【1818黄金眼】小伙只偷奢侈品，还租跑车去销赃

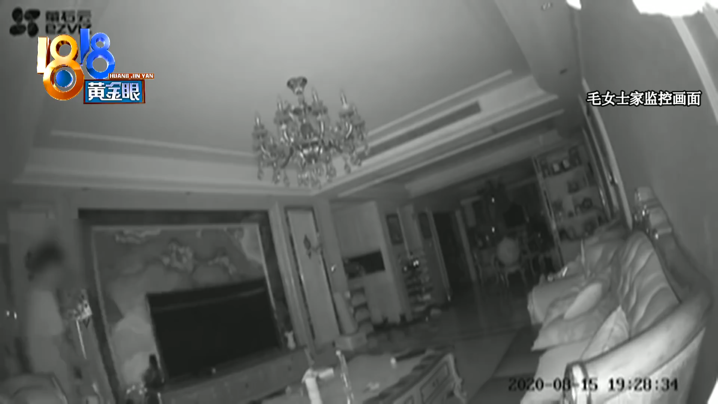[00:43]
控发出了低的一声男子回头看了一眼监控又折返回去之后就没有再出现在监控中又过了半个多小时摄像头被人翻转了上去
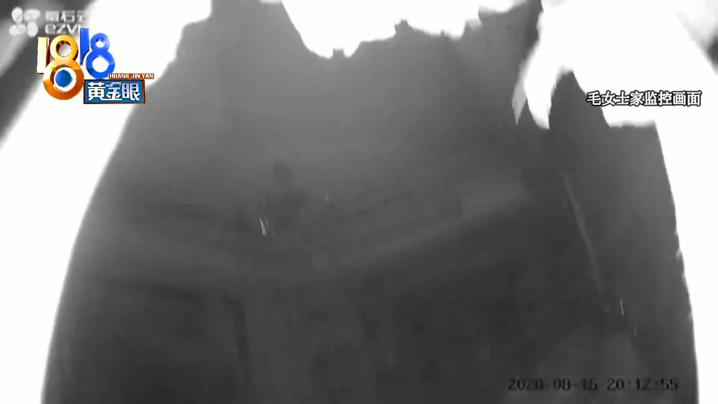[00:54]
直到晚上九点半毛女士回家发现东西被
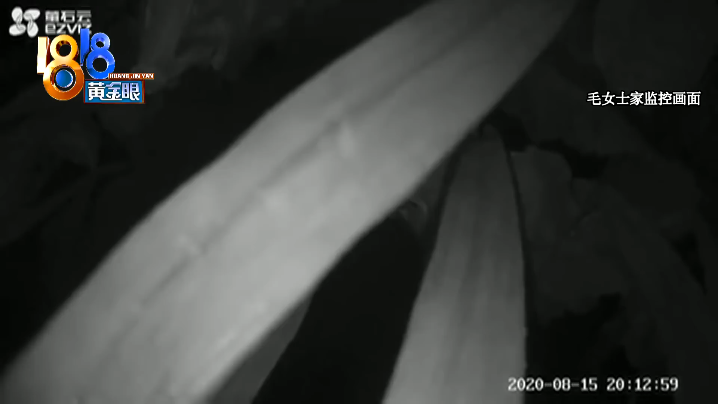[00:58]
盗报了警经过毛女士清点大概损失八十万左右那天她警察